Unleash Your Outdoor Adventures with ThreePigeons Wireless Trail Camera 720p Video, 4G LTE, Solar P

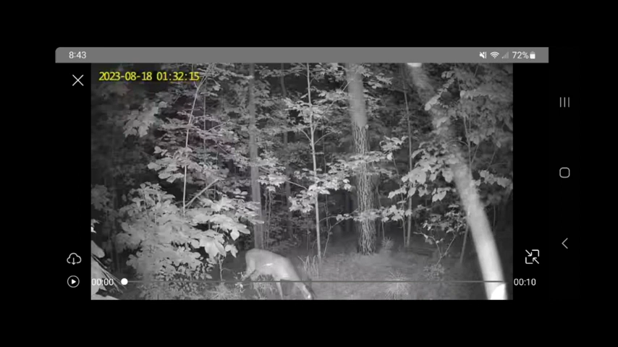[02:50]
when it first triggered the deer looked up but then it was fine and comfortable after that so a couple deer there's one in the background walking through the trees really good quality happy with that and